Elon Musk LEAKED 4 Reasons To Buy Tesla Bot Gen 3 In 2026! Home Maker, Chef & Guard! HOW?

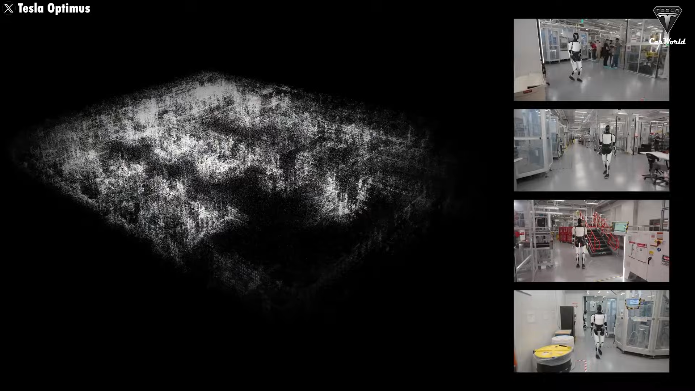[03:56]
the robot learns to see the house in real time.
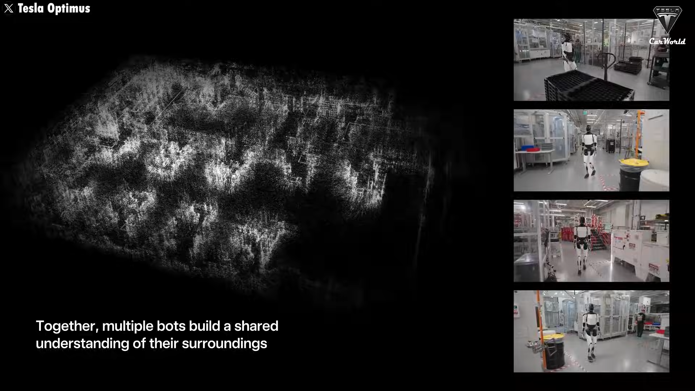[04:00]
It recognizes floors, walls, furniture, decorations, and even small things like cables, pets, or kids' toys.